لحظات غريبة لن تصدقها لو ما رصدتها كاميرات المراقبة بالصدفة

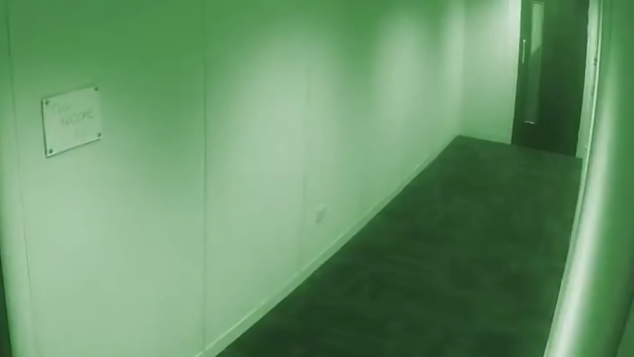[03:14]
أن الأبواب في الرواق تنفتح وتنغلق تلقائيا أيضا ما رأيكم بذلك؟